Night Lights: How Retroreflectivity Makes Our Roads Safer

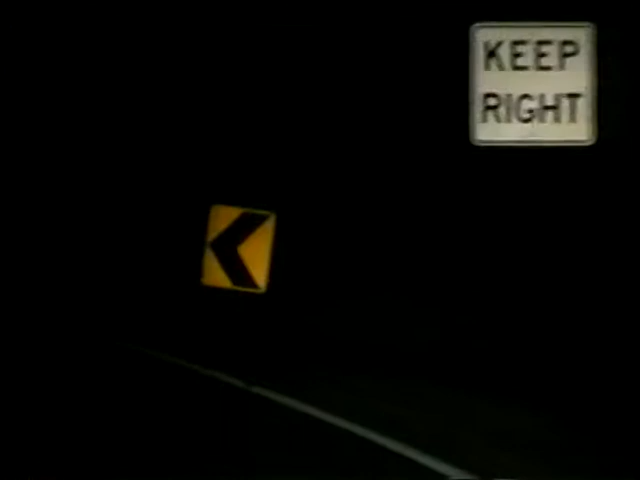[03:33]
pavement markings, and roadway safety devices more visible at night. So, what makes retro-reflectivity possible?
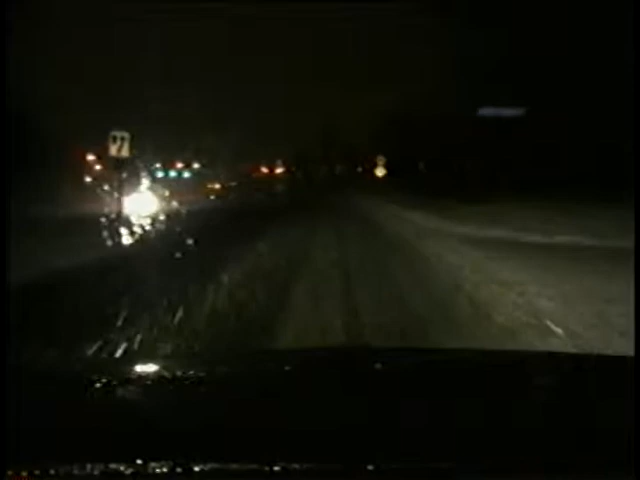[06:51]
the beams from a car's headlights can become scattered and produce glare, which limits vision. But this concern involves more than just diminished visibility.
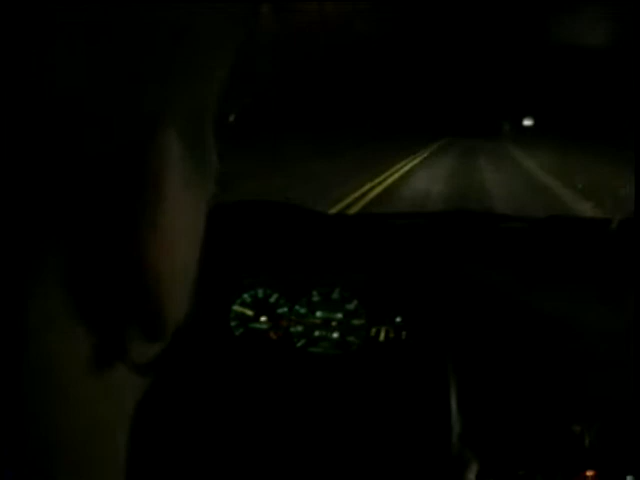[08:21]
That's why, when driving on a dark road using only your headlights, it's important to concentrate on what you're doing.